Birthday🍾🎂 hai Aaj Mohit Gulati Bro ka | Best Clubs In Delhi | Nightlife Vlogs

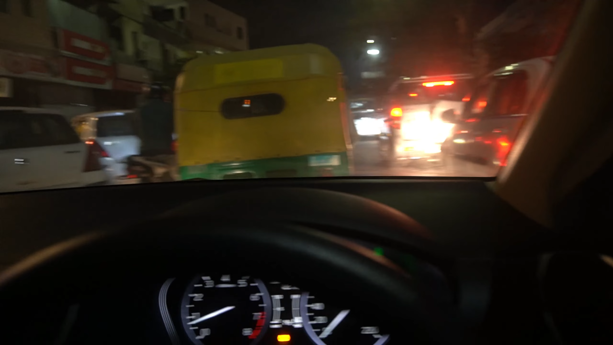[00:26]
तो सीन कुछ ऐसे हैं गाइस टाइम हुआ ये और मेरे को ऑलमोस्ट 45 मिनट हो गए हैं एक ही रोड पे चलते हुए।
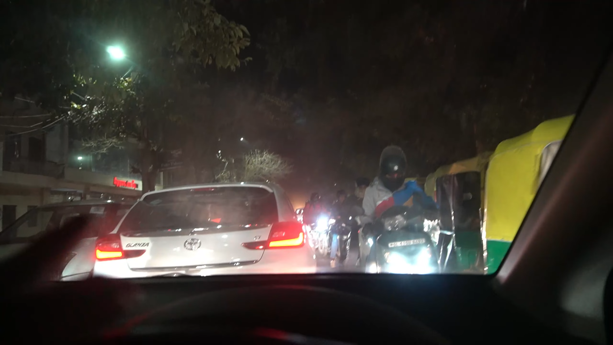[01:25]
की लाइन और फिर अपने बाइक वालों की लाइन अब निकाल लो तुम गाड़ी कैसे निकाल सकते हो ये है अपनी दिल्ली भाई दिल वालों की दिल्ली।
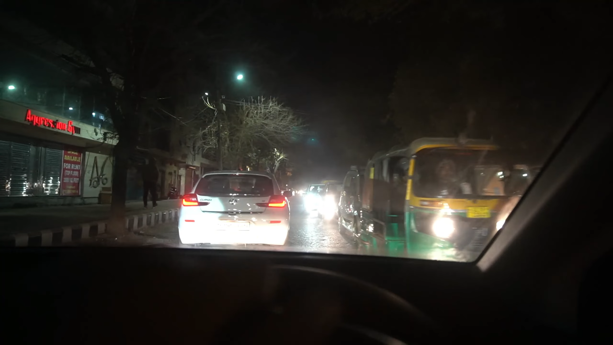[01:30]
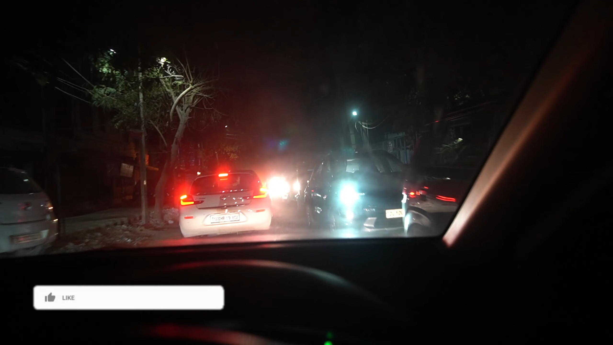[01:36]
ये देखो कहाँ तक चलेगी देखो टू लाइन चल रही ना उस साइड की और आने वाली मतलब जाने वाली जिस गाड़ी जिस रास्ते पे मैं जा रहा हूँ वो तीसरी लाइन ये हो गई
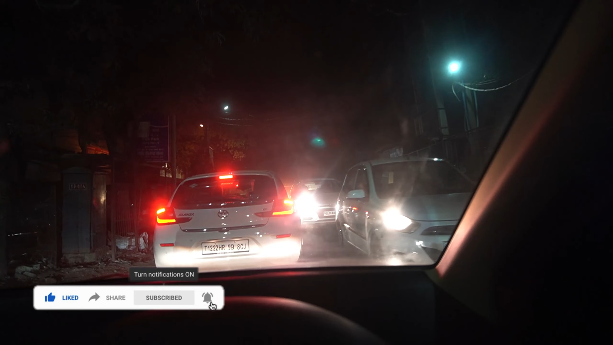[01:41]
एक लाइन ये हो गई अब ले मेरी भी गाड़ी बंद होगी आ जा।
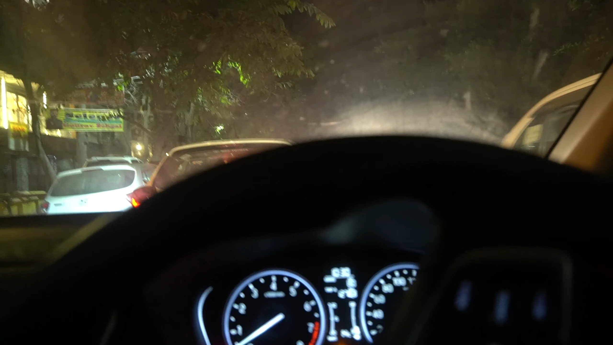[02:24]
भाई इनको डर भी नहीं लगता यार कैसे रोड पे गाड़ियां खड़ी कर देते हैं ऐसे ऐसे लोग हैं जो खरोच देते हैं गाड़ियां भाई
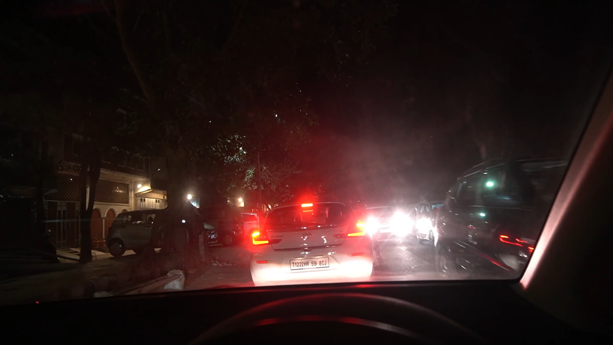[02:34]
ये देखो भाई क्या होगा यार। वी रीच एट दी एम हाउस गाइस बिजू भाई की गाड़ी खड़ी है